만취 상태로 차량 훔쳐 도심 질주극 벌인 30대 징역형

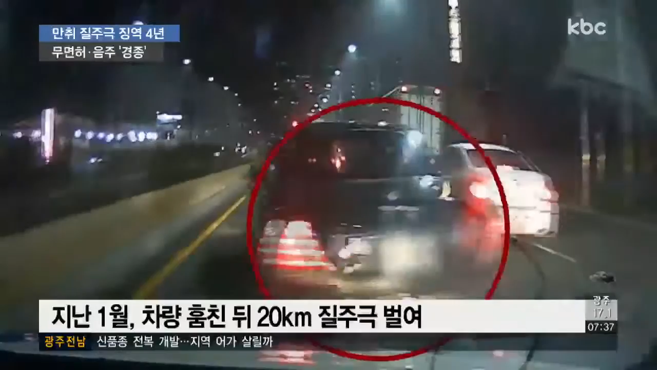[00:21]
도심 한복판에서 신호를 위반하고 불법 유턴을 하는 등 무려 20km를 고개 운전을 하며 질주했습니다. 추격전 끝에 경찰이 실탄을 쏜 뒤에야 조 씨는 멈춰섰습니다.